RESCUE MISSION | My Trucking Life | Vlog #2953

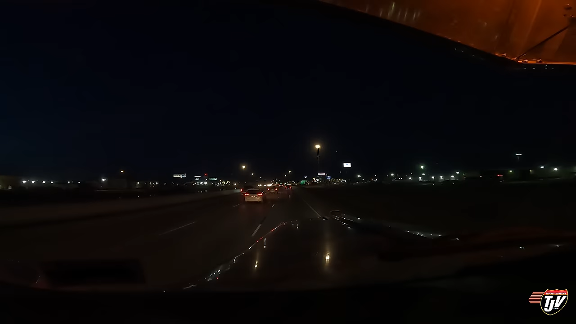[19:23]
And one guy in line. If it's just one guy, that'd be alright. Just one guy in line. Yep. Okay, we're going in. Or are all these guys in line? No, they're parked there, right? Yeah, no, they're not in line. Okay. We're going in. How do I get in here?
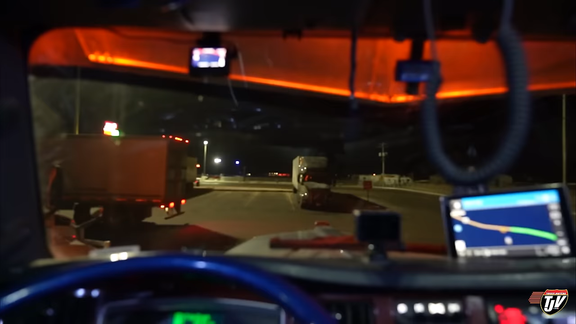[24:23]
Okay, so I'm right on the edge. The driveway's right beside me here. I'll show you in a bit. I have a neighbor here.